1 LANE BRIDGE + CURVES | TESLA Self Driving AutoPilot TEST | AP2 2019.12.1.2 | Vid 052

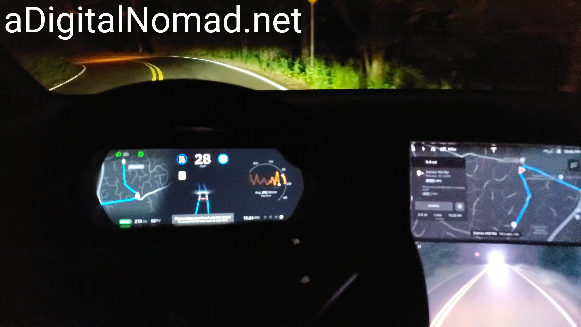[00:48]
this is the one lane bridge first thing it pops in is a one lane bridge okay good there's nobody no one to yield to I'm definitely cranking the speed up whoa over the double yellow but I'm cranking the speed up here I'm going to make it work now this is the real tight turns real real tight turns I'm going to drop the speed down I am not going to try to do this at 35 miles an hour let's drop it down to 20 I
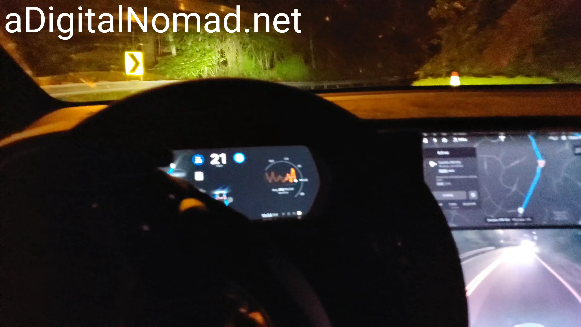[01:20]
think that's the suggested speed good are we I think we're doing it we're over the double yellow there still not accurate enough it did it but you know at least we didn't end up on the wrong
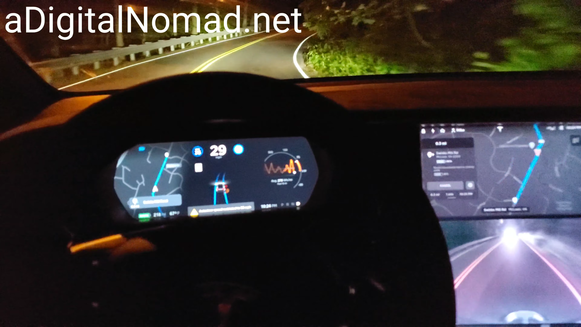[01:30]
side of the road like we have in previous versions of this if you look back in the playlist you will see what I'm talking about it's not pretty anyway the rest of this should be a cakewalk so we're getting better at this but you know still it's not like it's it's it's solved because that one lane bridge it doesn't yield and and even sometimes it still wants to crash into the side of it and it's still going over the double yellow lines in some of these